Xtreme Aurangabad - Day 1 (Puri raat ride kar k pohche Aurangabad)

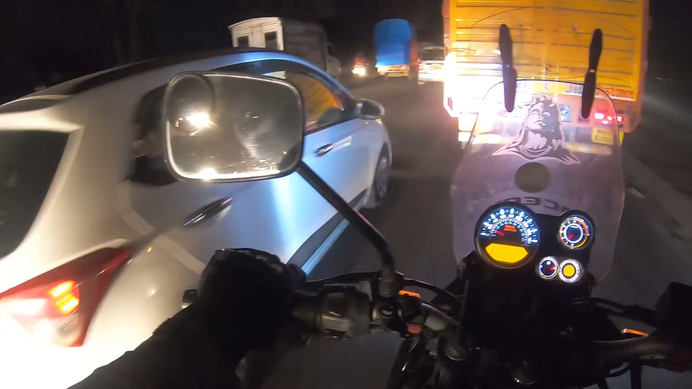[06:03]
हम लोग लगभग शाहपुर पहुंच चुके हैं, 50-60 चला के हो गया है।
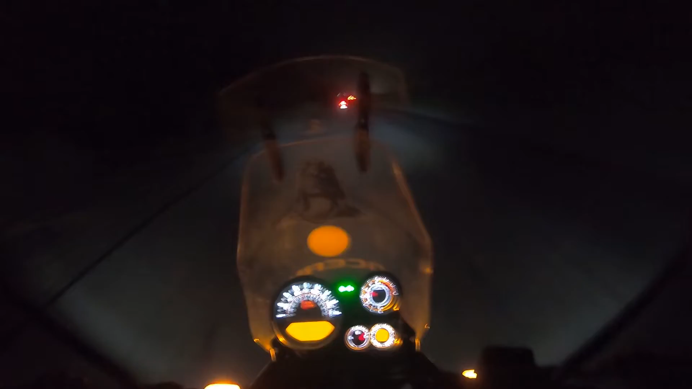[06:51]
और मेरा नाइट है अभी, वाइट लैम्प हो गया है और मेरे को काफ़ी अच्छा लाइट दे रहा है मुझे।
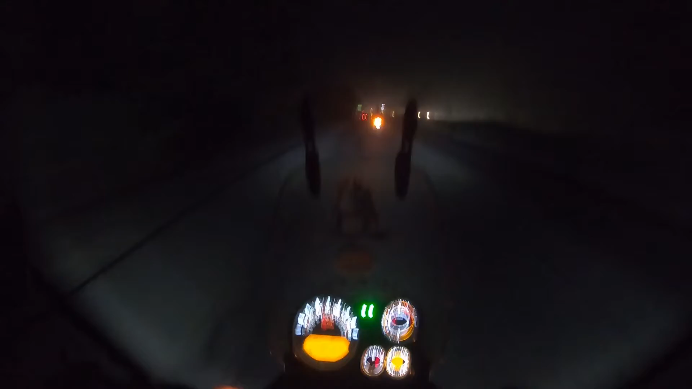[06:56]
मोस्ट ऑफ द टाइम तो हैलोजन का मेरे फॉग लाइट का ज़रूरत भी नहीं पड़ रहा है, तो मैं अपना फॉग लाइट निकाल लूँगा।
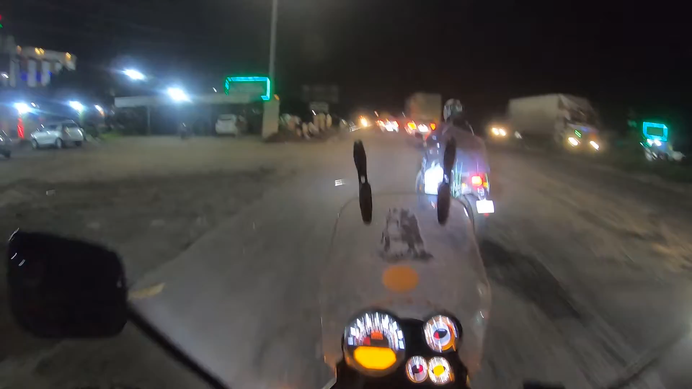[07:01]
थोड़े दूर आते ही एक ढाबा मिला, ढाबे पे अभी हम लोग सोल्यूशन ढूंढ रहे हैं।
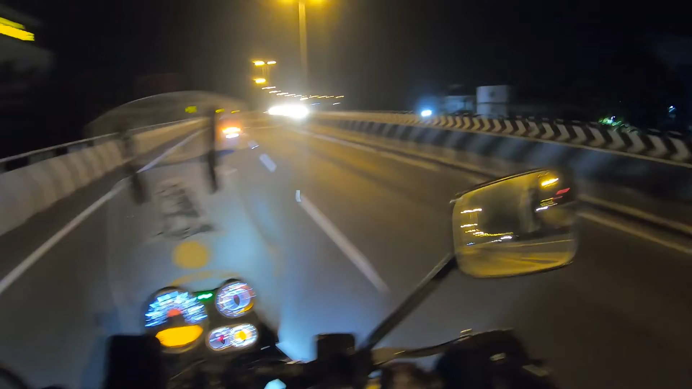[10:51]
दो बजकर 10 मिनट हो चुका है और हम लोग नासिक सिटी क्रॉस करके अभी टूवर्ड्स औरंगाबाद है।
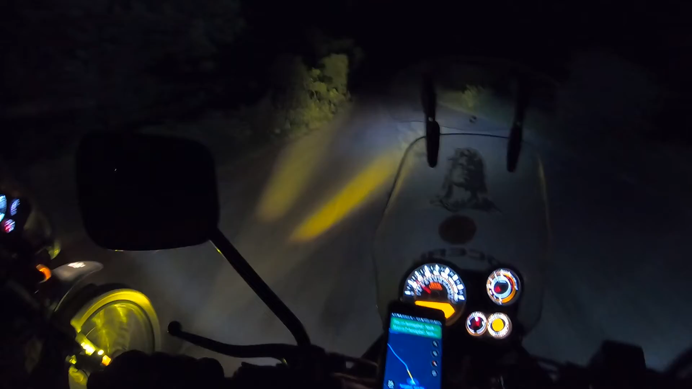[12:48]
লাইটটা না একটা এই দিকে যাচ্ছে একটা ওই দিকে যাচ্ছে।